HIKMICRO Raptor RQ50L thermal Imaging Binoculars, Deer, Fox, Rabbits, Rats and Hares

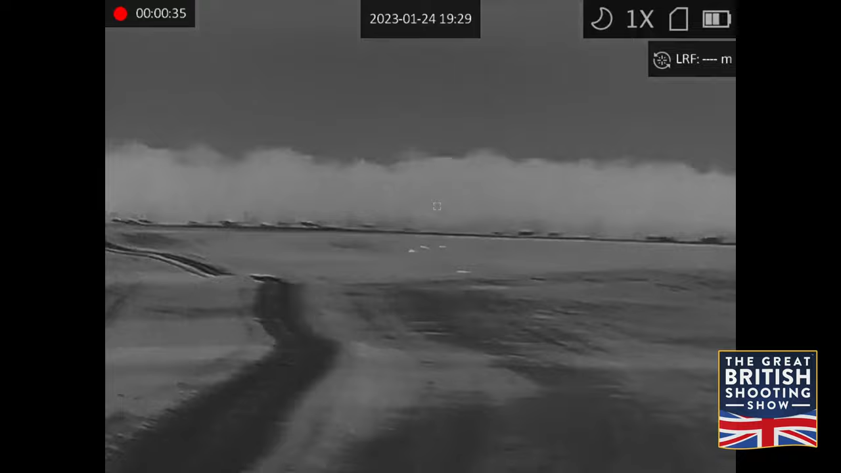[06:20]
On first arrival at the farm it was great to see these fallow deer approximately 600 metres away.
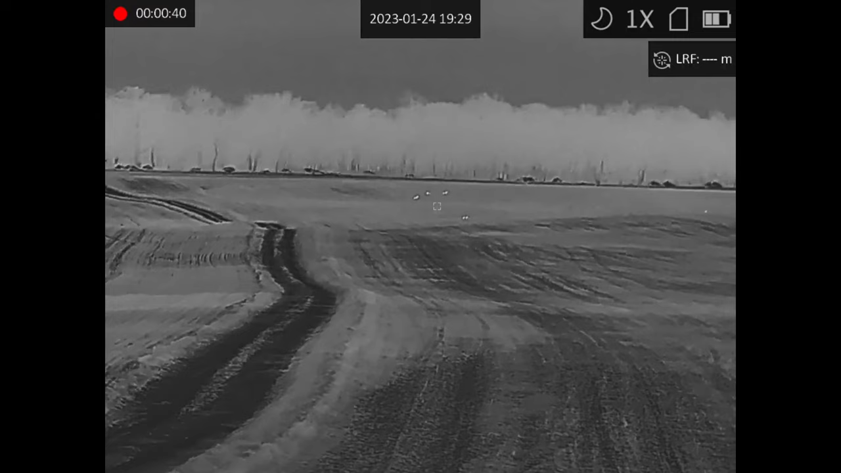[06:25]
There are also a lot of hairs visible on these freshly drilled fields all the way up to 800 metres in the distance.
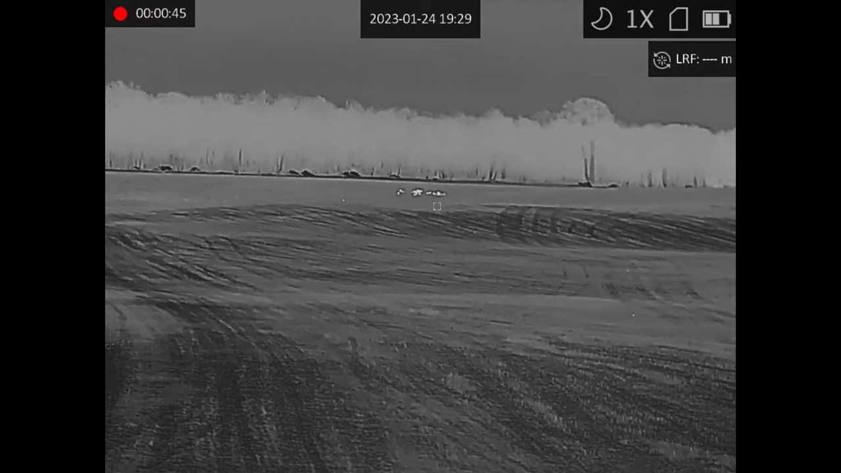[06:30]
It's great to see how rich the image quality is on the hick with superb texture of all intervening foliage and ground. This group of roe deer is approximately 300 metres away.
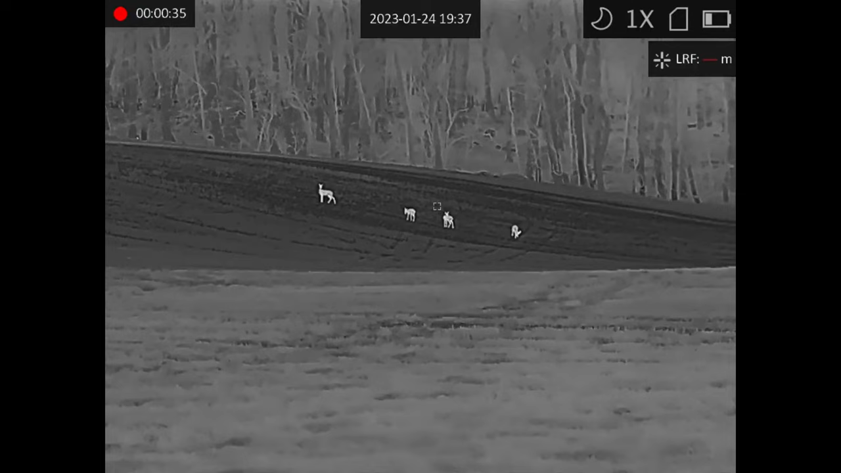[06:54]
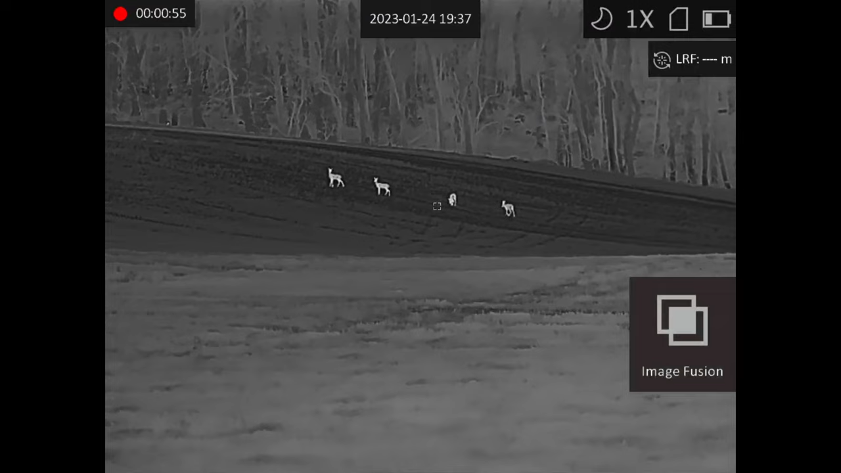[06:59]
He can see the image fusion of white hot thermal with night vision overlay.
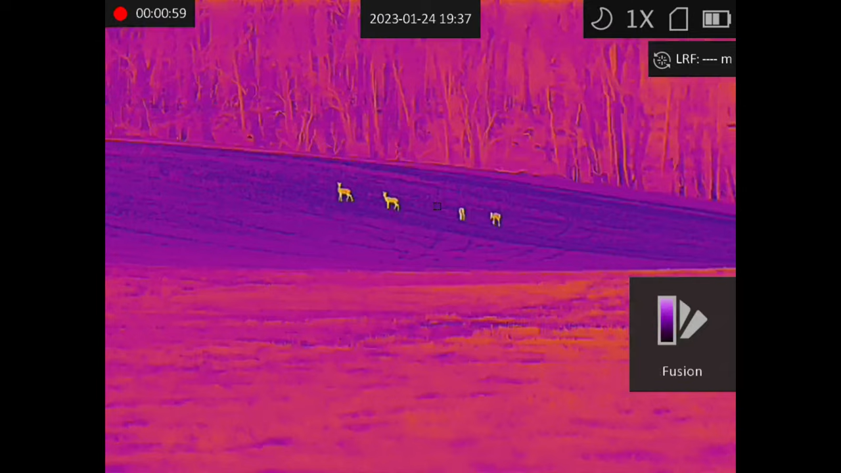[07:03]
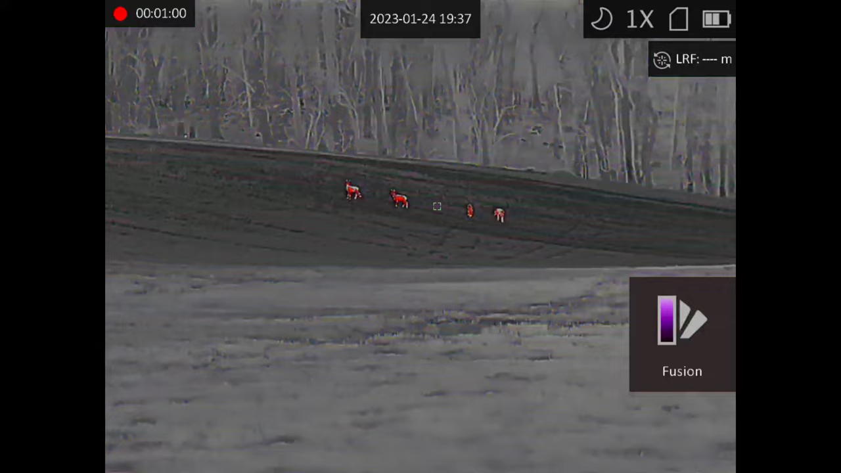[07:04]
Then thermal only in white hot, black hot, fusion, red hot and night vision alone.
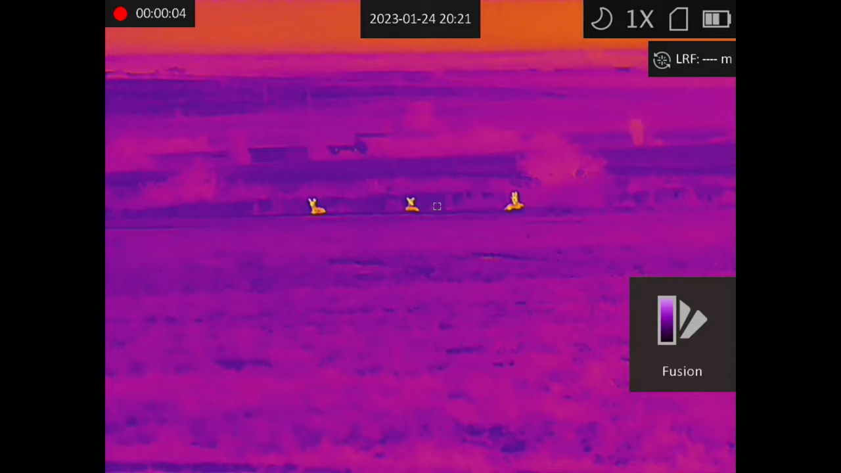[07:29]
You can clearly see the full velvet on the head of this roe book with two does alongside it.
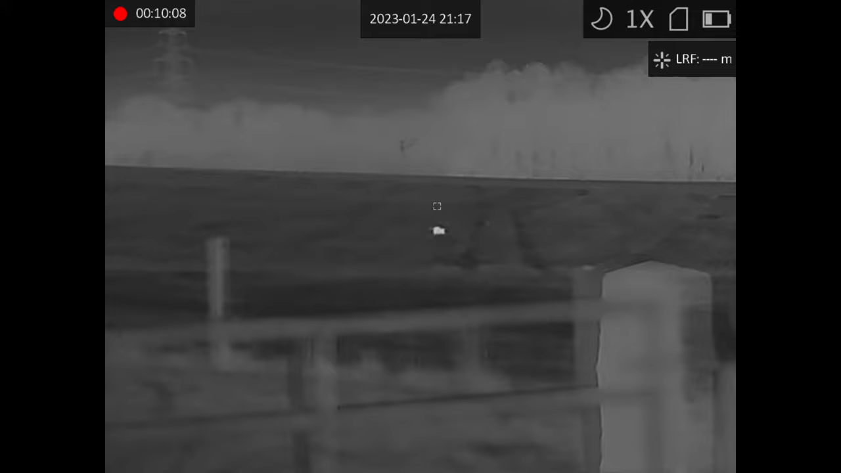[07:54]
This fox is crossing our path 130 metres distant. I didn't have a gun with me on this occasion but it will be back.
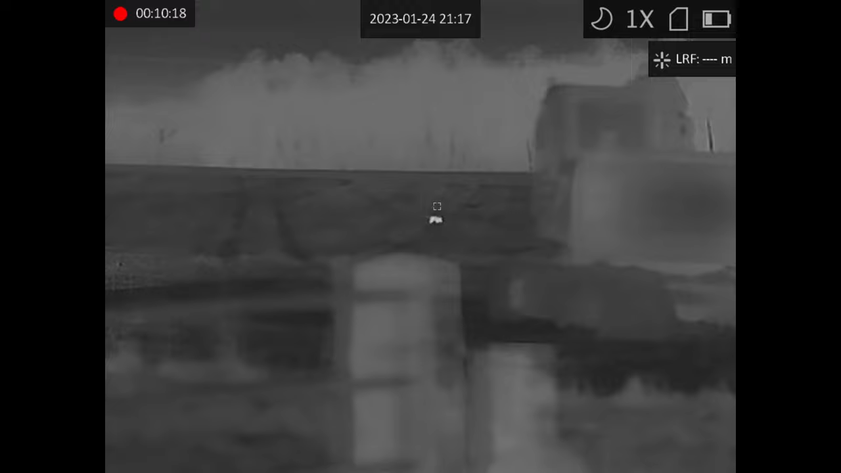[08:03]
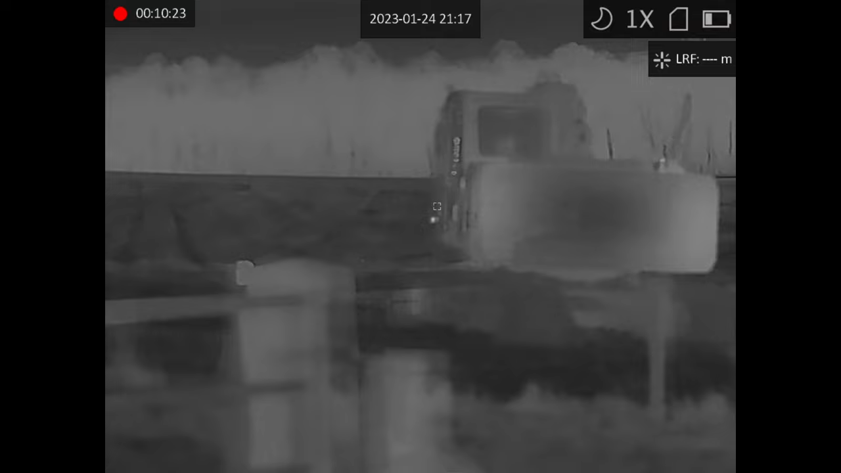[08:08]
Focal length is 50 millimetres for a baseline optical magnification of 3.4
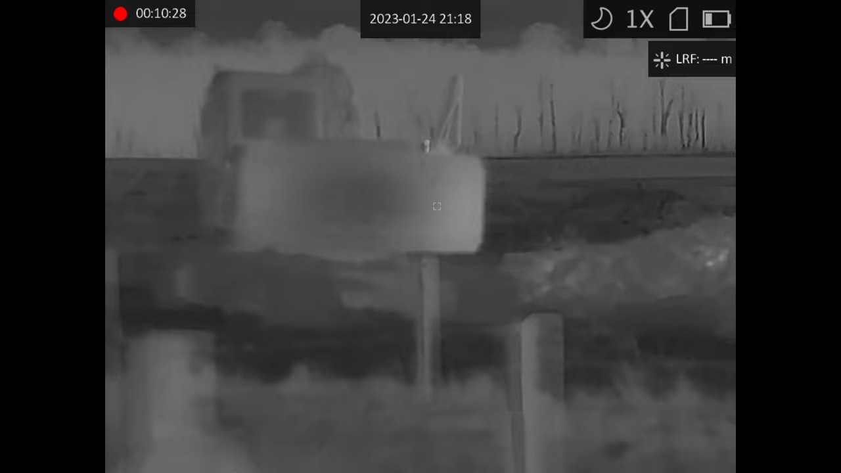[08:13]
times zoom before one two four eight digital zoom is applied.
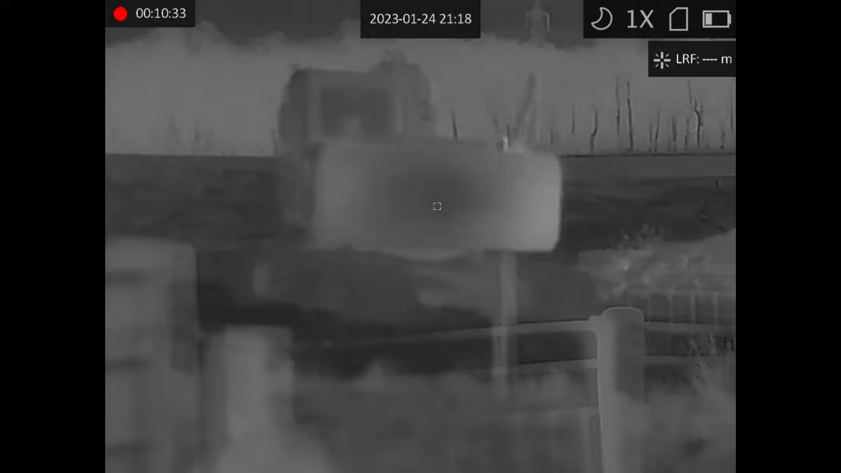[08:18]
The internal OLED screen has a 1024 by 768 pixel resolution.
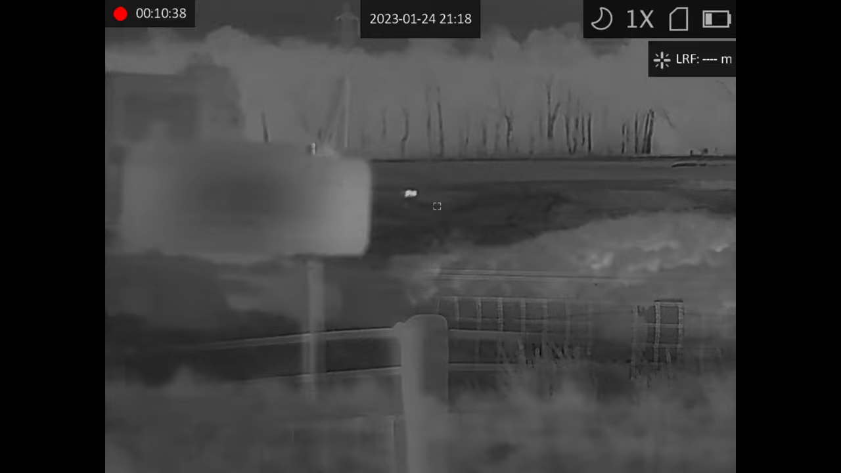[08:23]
With individual eyepiece focus and adjustable interpupillary distance the Raptor was optically comfortable without undue eye strain.
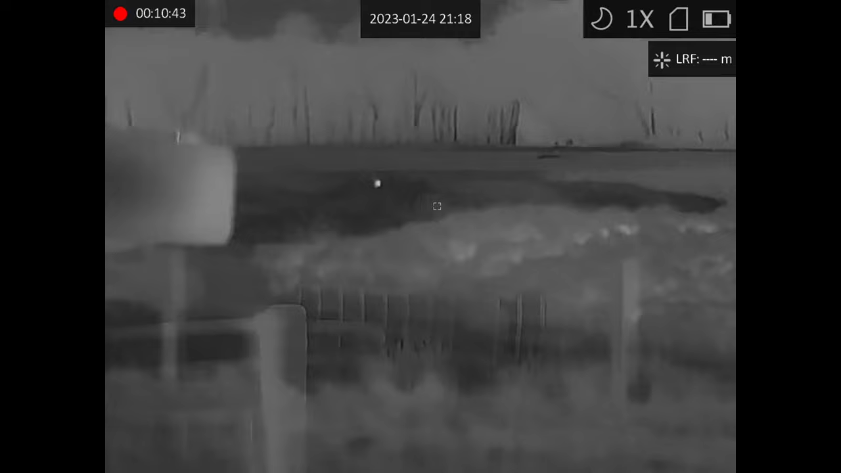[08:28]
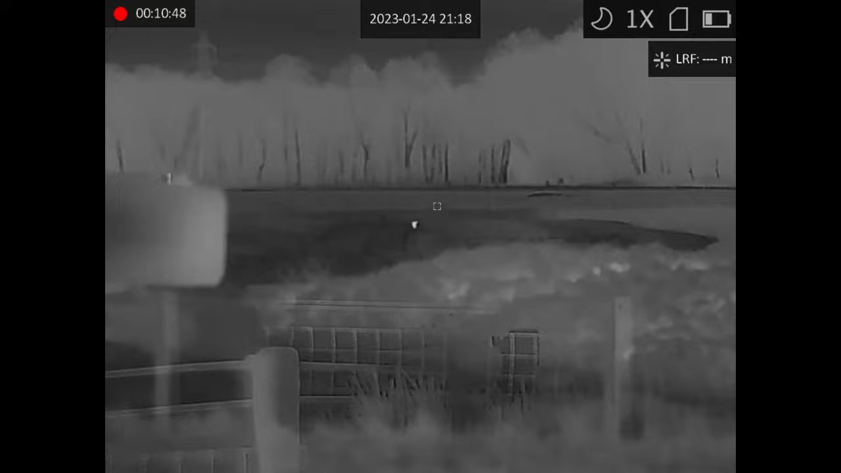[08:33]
This is a great demonstration of how thermal will pick up partially
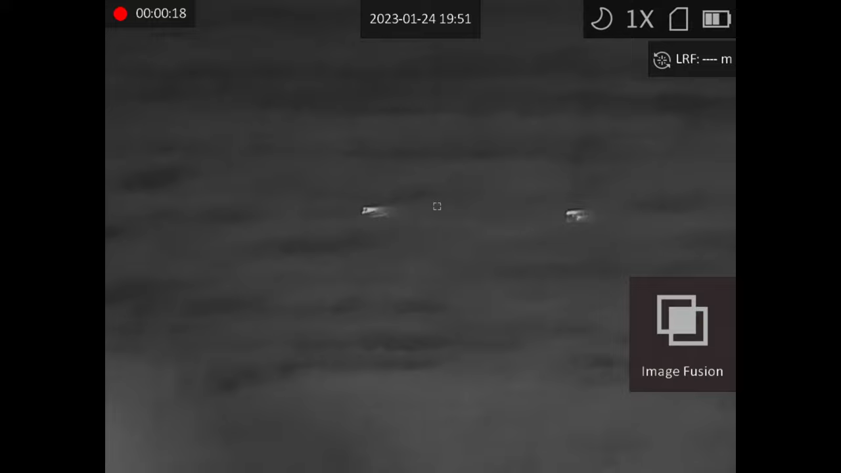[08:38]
hidden quarry that night vision alone is almost blind to.
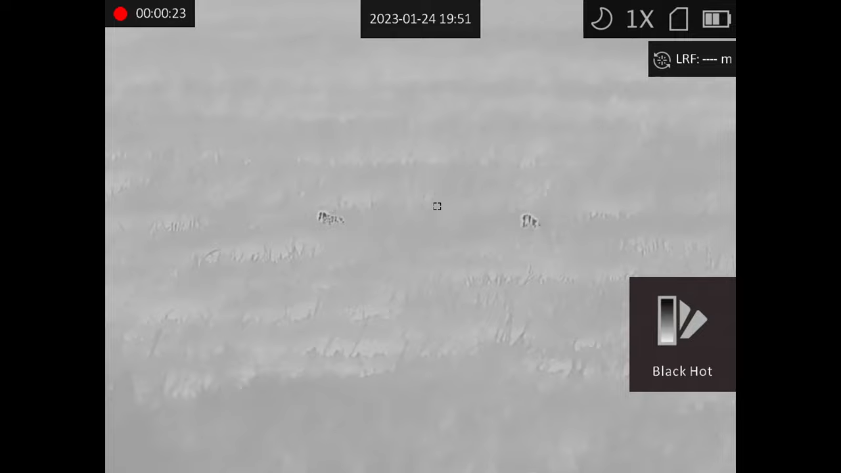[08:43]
Note the image contrast in other palettes and fusion mode.
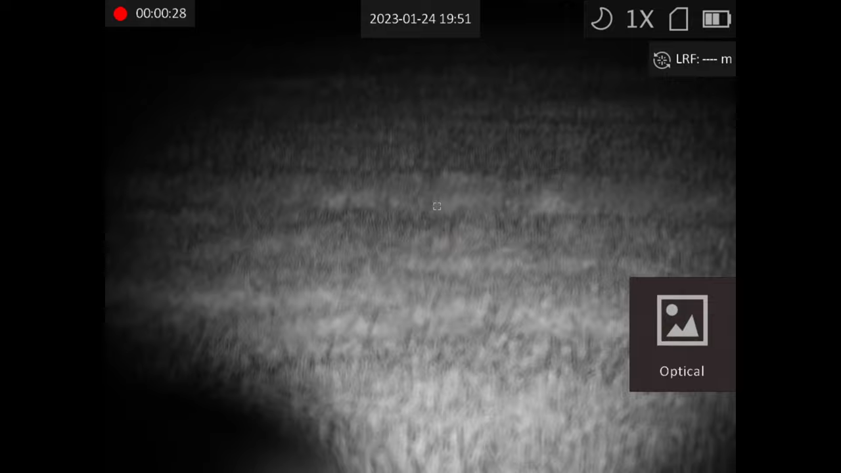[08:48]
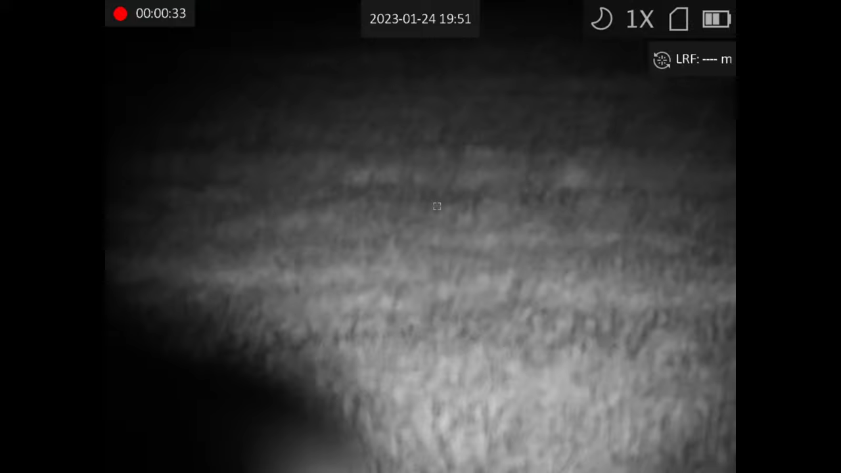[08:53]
The Raptor RQ50L bioculars have a 640 by 480 pixel sensor with sub 20mK net D rating.
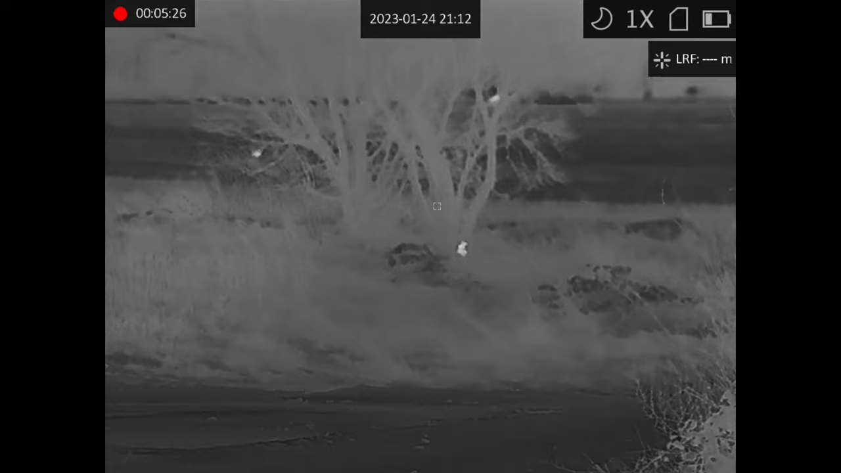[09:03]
The lens is an f0.9 aperture for sharper focusing capability yet still seems to offer plentiful depth of field for relaxed usage at multiple ranges. I didn't find the need to constantly refocus when scanning the areas between close and long ranges. The smooth picture flow allows all motion to be assessed and when a rat appears close by
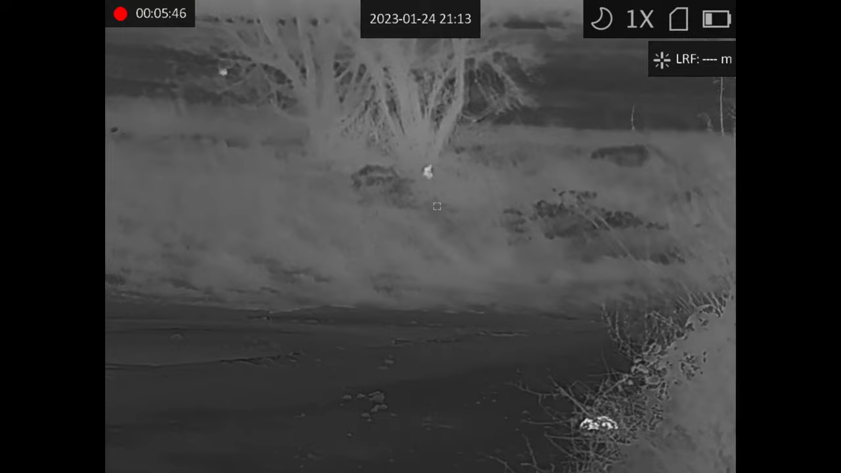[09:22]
compared to the hair by the tree it's easily noted and not just a blur.
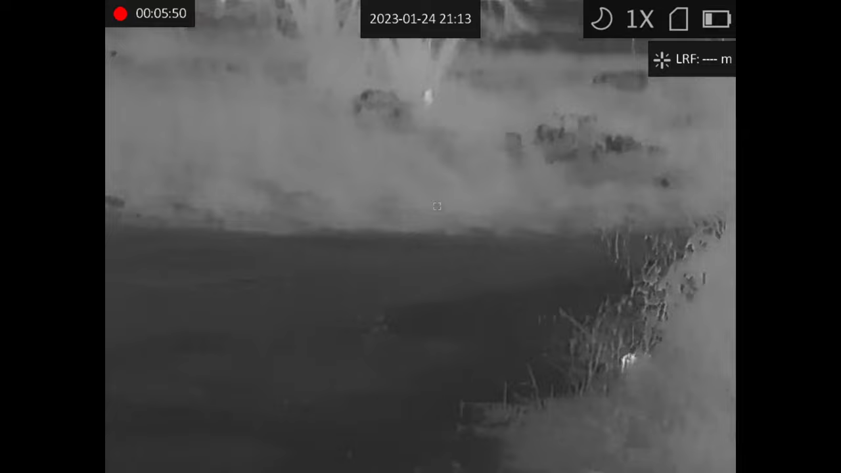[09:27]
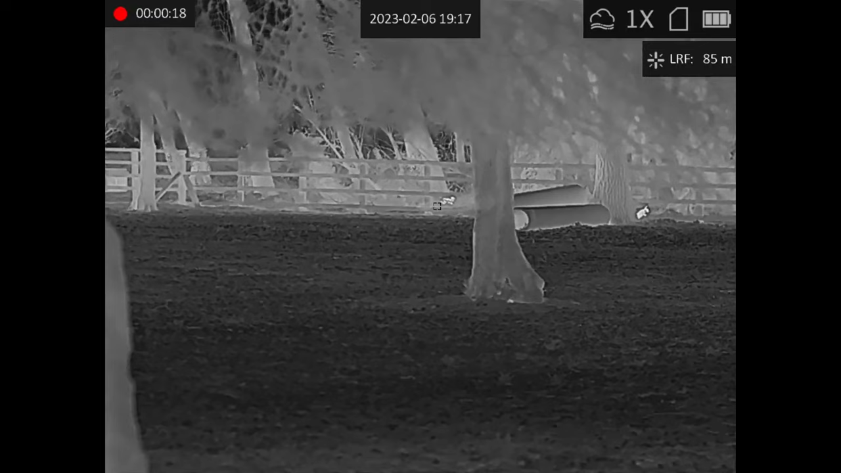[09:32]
When I had the rifle I started paying more attention to the rangefinder function which gives accurate results. The laser splash is visible in image fusion or night vision modes and coincides
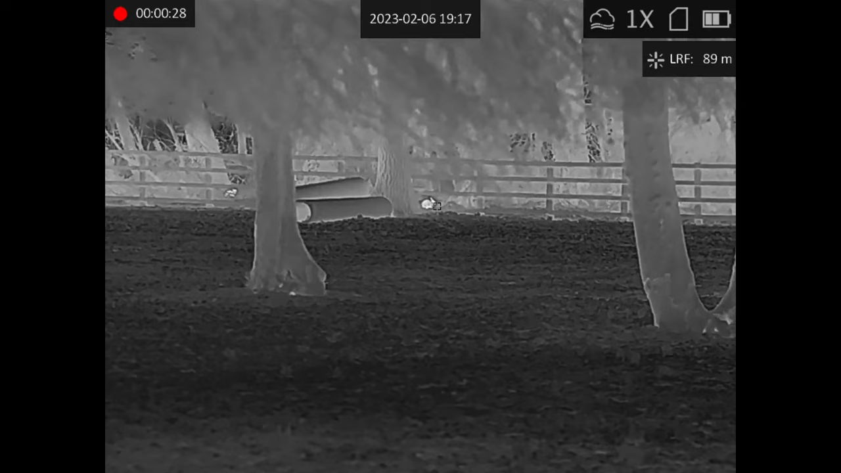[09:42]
perfectly with the on-screen reticle to ping exact locations and quarry ready for the shot. This 40m rat stood no chance against the 17HMR.